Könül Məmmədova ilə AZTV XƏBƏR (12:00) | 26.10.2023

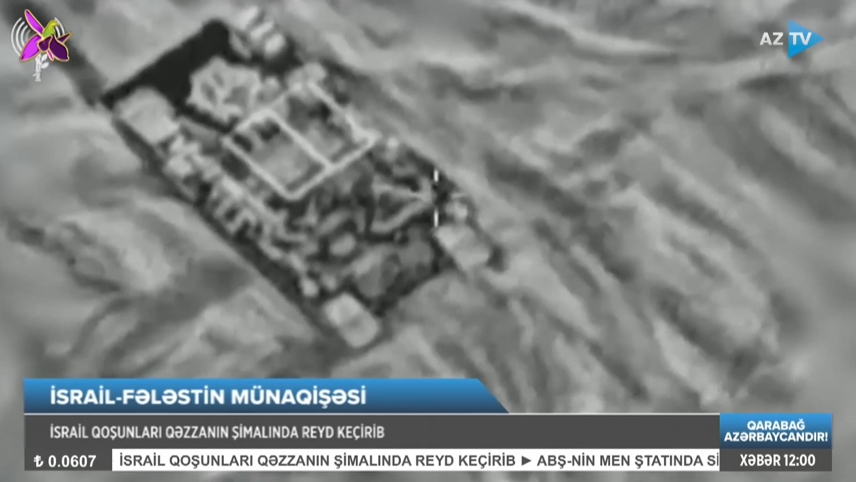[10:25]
Qeyd olunur ki, qoşunlar çoxsaylı terrorçulara, infrastruktura və tank əleyhinə idarə olunan raket buraxılış məntəqələrinə zərbələr indirib.
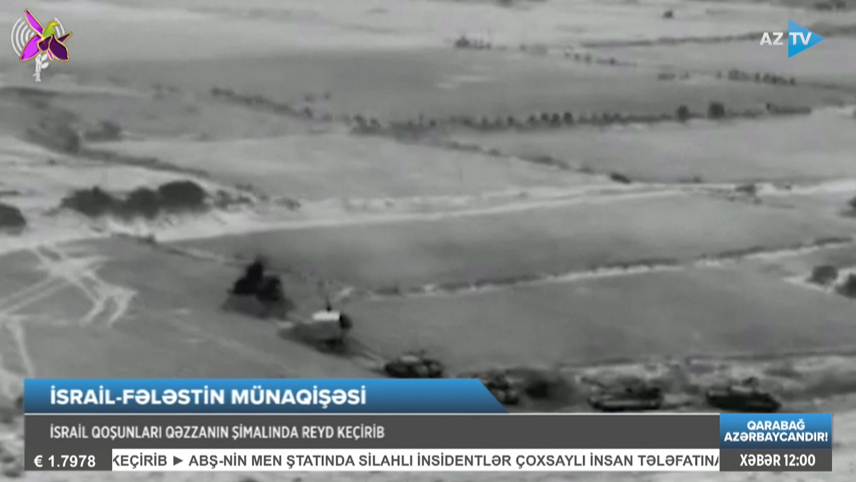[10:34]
Reydin müharibənin növbəti mərhələlərinə, yəni tam miqyaslı quru hücuma hazırlığın bir hissəsi olduğu vurgulanır.